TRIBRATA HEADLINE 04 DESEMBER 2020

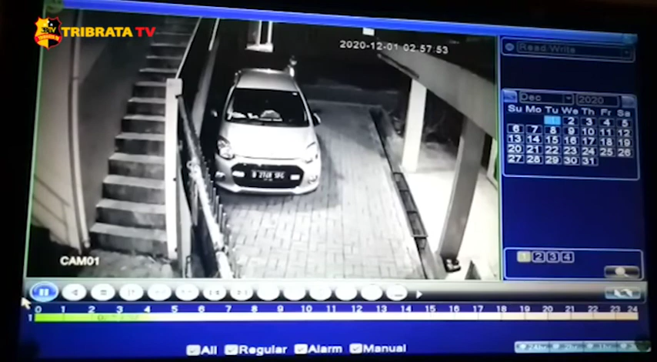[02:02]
Pencurian sepeda motor kali ini terjadi di daerah Ciledug, Tanggerang. Kali ini pelaku tertangkap kamera CCTV rumah yang terpasang di depan gerbang. Kejadian ini berlangsung pada pukul 3 dini hari. Hasil dari rekaman CCTV ini pelaku berjumlah 3 orang yang memiliki tugas masing-masing.
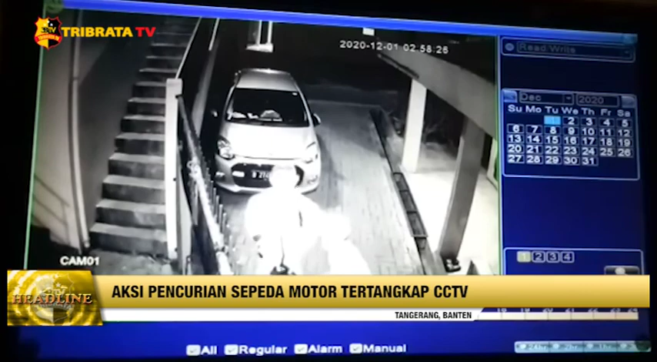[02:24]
Dua orang melihat keadaan sekitar dan satu orang masuk ke halaman rumah untuk mencuri sebuah motor metik. Karena rumah tersebut tidak memiliki gerbang, pencuri dengan mudahnya mengambil motor dan langsung pergi dari tempat kejadian. Dari kejadian ini korban kehilangan sebuah motor metik berwarna hitam dan juga satu buah laptop. Dari Tanggerang, Banten, Afdal Rafid Ramadhan dan Ipung Mevianda, tim liputan Triberata TV melaporkan.